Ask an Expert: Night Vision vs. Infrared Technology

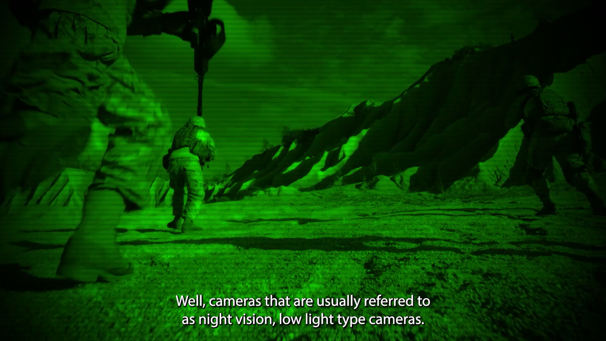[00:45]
Well cameras that are usually referred to as night vision, low light type cameras, they amplify existing light.
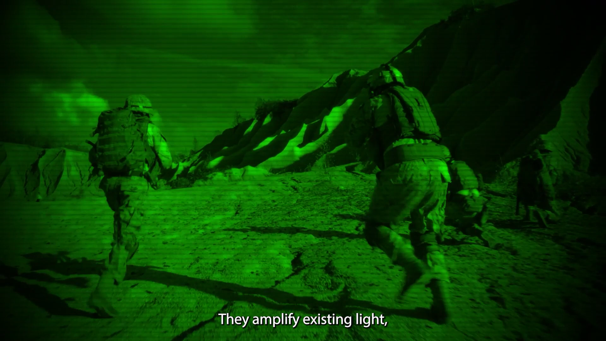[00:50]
So low levels of existing light that exist in the environment, for example, at night might come from the moon,
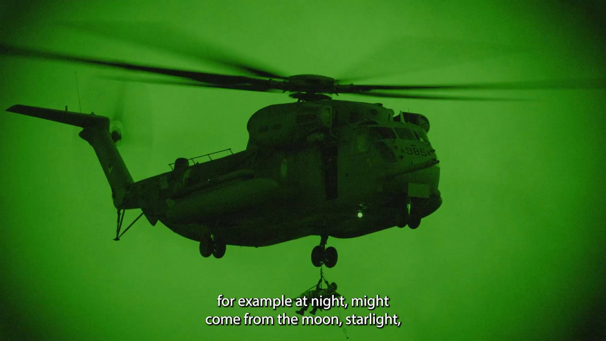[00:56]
starlight, even available city lights if you're operating in that kind of an environment.
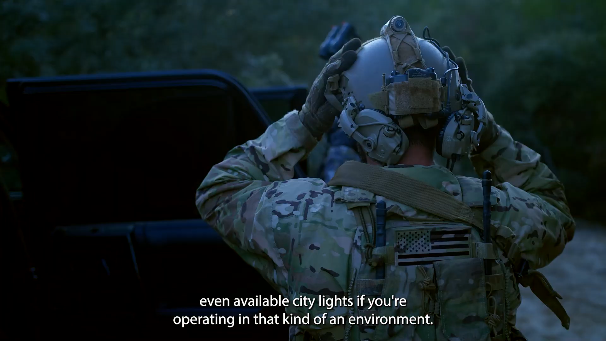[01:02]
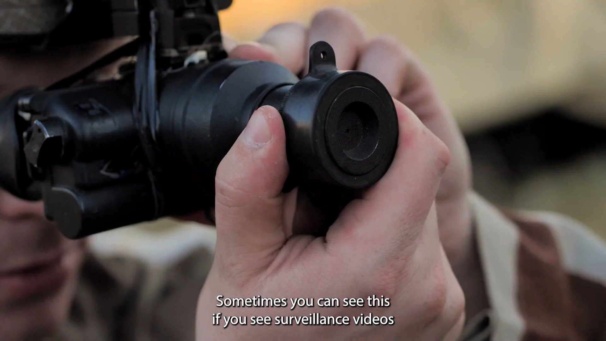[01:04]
Sometimes you can see this if you see surveillance videos or something like that that are grainy green and black images you might see.
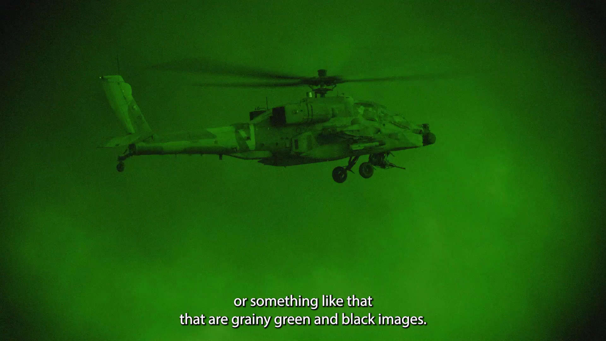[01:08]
These are often night vision type cameras, cameras that amplify the low levels of existing light.